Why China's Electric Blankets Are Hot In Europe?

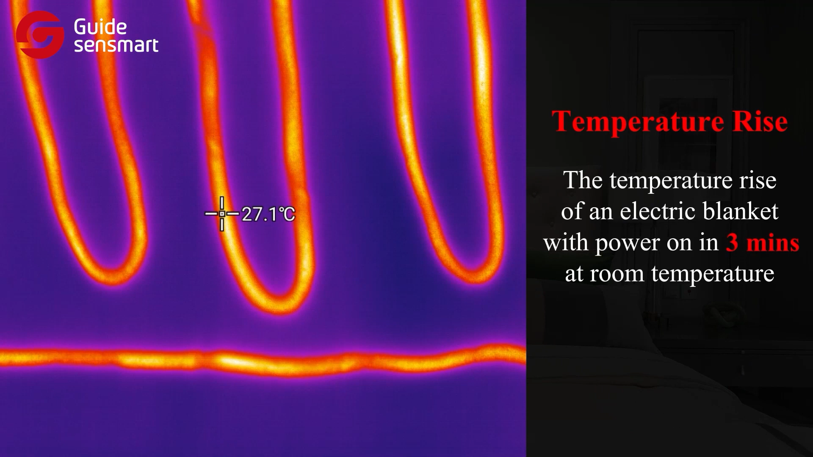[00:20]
On screen: spot 27.1°C
The temperature rise of an electric blanket with power are in three minutes, at room temperature. Second, the maximum temperature.
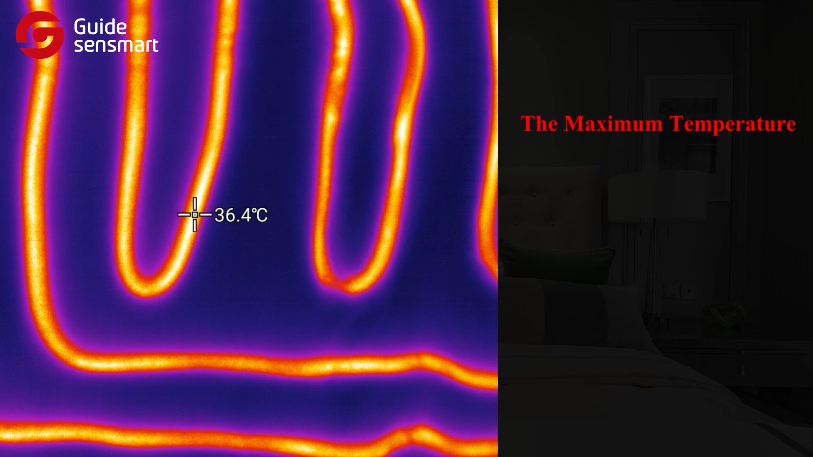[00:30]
On screen: spot 36.4°C
The maximum temperature after one hour of power on. Third, heating uniformity. The heating uniformity of the electric blanket after it rises to the maximum temperature.
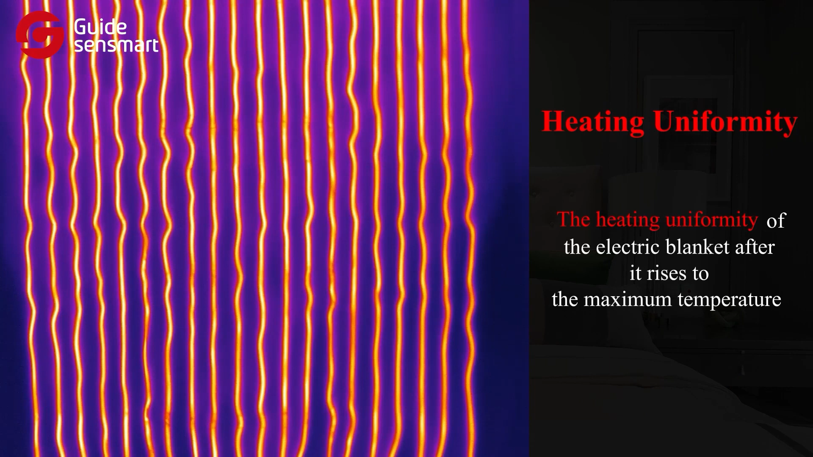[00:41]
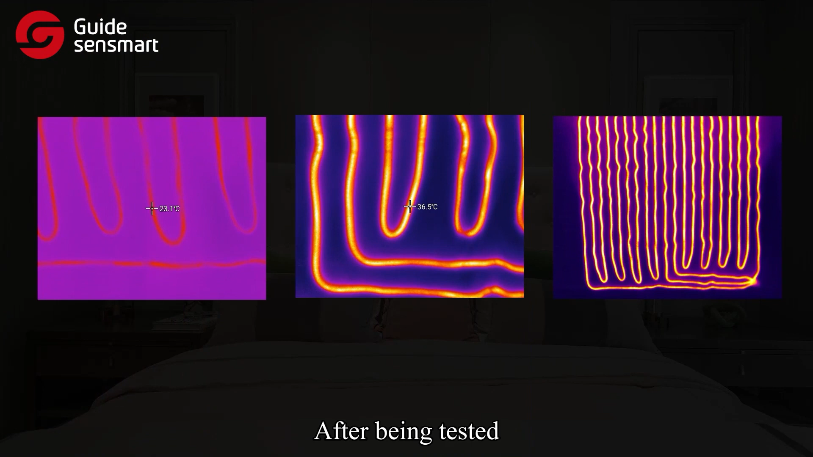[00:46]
After being tested, the electric blanket meets the needs of rapid and uniform heating as well as continuous warming.